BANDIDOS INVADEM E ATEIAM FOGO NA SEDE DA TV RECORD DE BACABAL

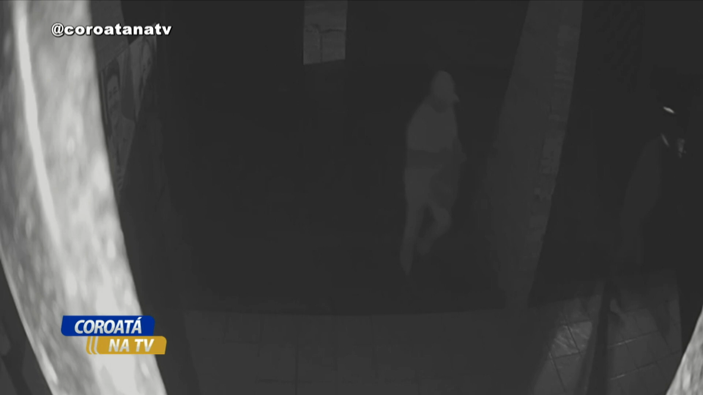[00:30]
Aí para quem está nos acompanhando pelo rádio, estamos mostrando a imagem dos elementos entrando. Cadê o som? Eu quero o som, a câmera tem som, né? A imagem, ó.